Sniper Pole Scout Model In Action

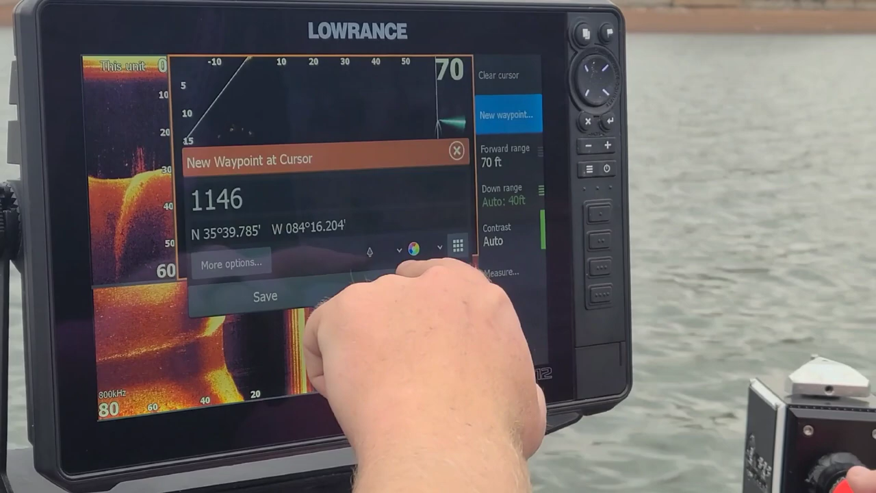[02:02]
waypoint save it save it now i can stop here set down the trolling motor